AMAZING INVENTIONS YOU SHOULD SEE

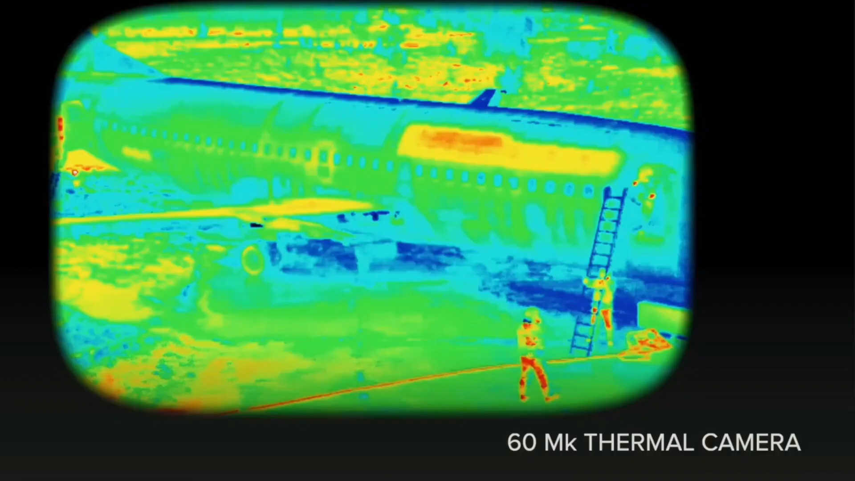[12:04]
With its remarkable portability and quick 3-minute deployment time, it's ideal for a variety of sectors,